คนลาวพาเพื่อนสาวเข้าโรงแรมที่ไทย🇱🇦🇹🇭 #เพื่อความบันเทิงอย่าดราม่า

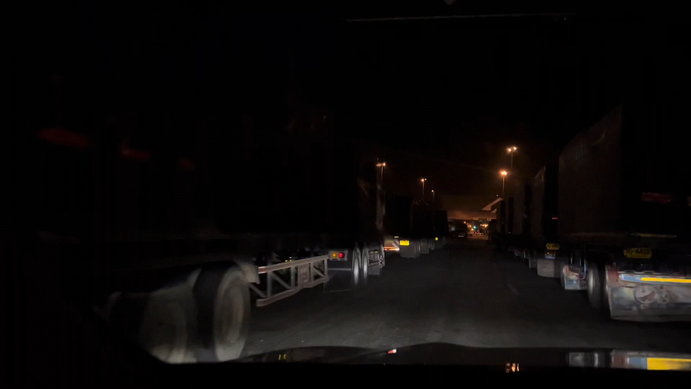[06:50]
รถกับจบาน ตบ 3 ช่วยได้ข่าว มัวไง อ่ะ นี่นี่ ตรงหน่ากับจะเป็นสะพาน มิตรภาพ ไทยเล่า แห่งที่ 2 เดอ จากพี่น่อง FC สุขุดสุขน เนอะ